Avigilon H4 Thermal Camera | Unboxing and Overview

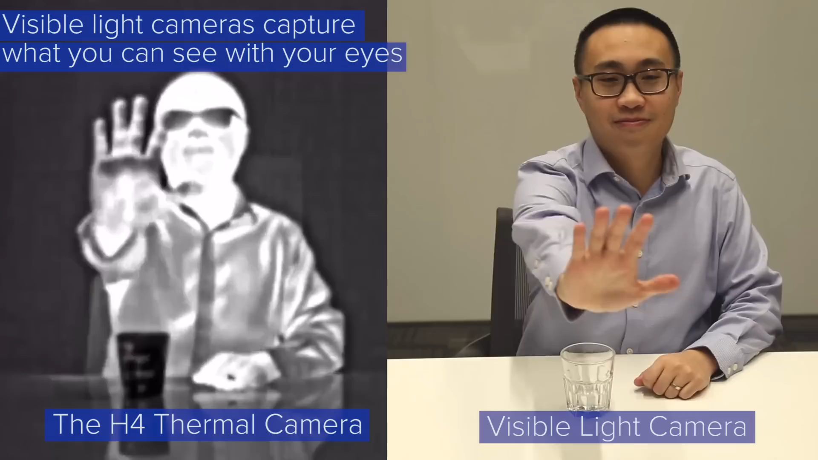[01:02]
Visible light cameras capture what you can typically see with your own eyes. The H4 thermal camera on the other hand creates images based on heat that's emitted from objects, people and vehicles. This allows it to detect objects of interest in challenging lighting conditions. Operating beyond the visible spectrum,
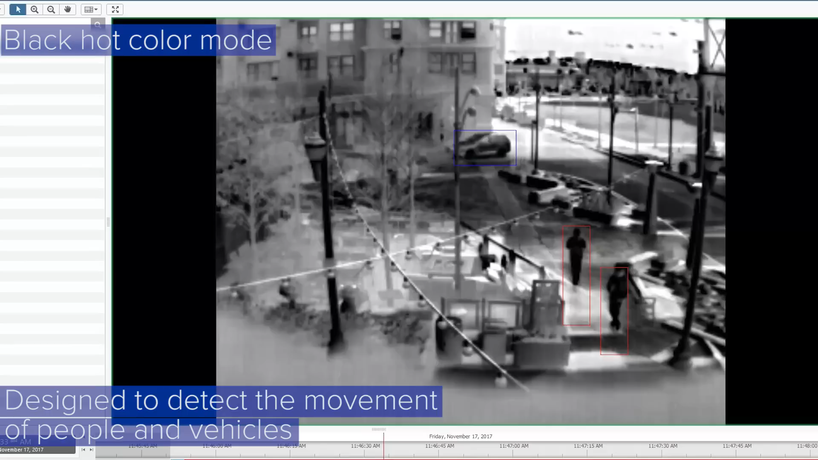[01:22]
the H4 thermal camera line is designed to detect the movement of people and vehicles even in areas with poor visibility, challenging lighting conditions,